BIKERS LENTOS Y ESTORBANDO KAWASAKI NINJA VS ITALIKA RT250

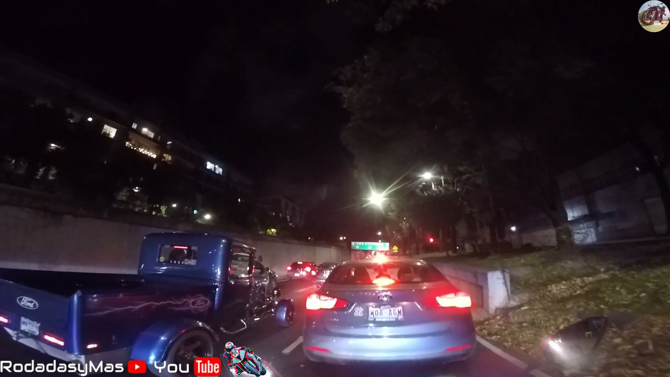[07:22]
Es un auto clásico antiguo, arreglado en pleno año 2019, pues aún se conserva y pues la mayor parte de él está original, tuneado, y se ve muy bonito, la verdad. Me sorprendí, me encantó y parece como de Hot Wheels, pero de los autos antiguos, ¿sí? Una troquita Ford muy bonita.
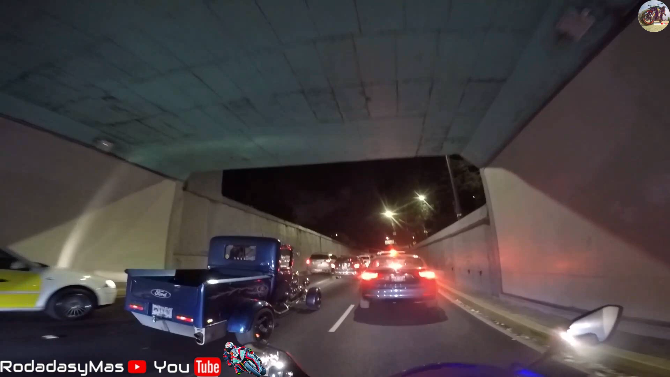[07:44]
Y es muy raro verlos en la ciudad, bueno, en las ciudades, en las avenidas. Siempre la mayoría están en las exposiciones o en algún museo de los automóviles. Pero en esta ocasión me tocó grabarlo aquí en Viaducto. Y se ve muy, muy padre, muy hermoso este auto clásico. Y pues sí, arremanga, corre todo, bien suave. Se ve muy bien, se los quise compartir, mis amigos. Y seguimos.